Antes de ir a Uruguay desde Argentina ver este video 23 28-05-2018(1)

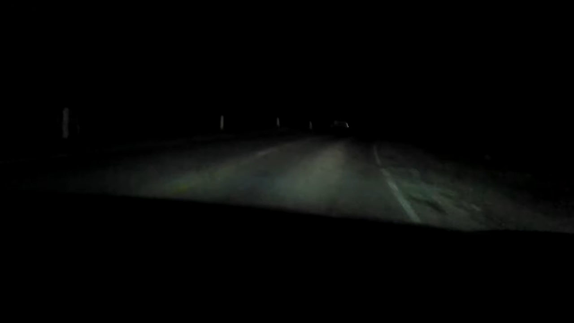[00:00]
Y ve los cascotes Los cascotes ¿Ves todos los cascotes sueltos? ¿Ves todos los cascotes sueltos? Mirá ¿Dónde están? Yo quiero ver ¿Qué son los cascotes sueltos? Es imposible ¿Qué son los cascotes? Eso, eso que está ahí, mirá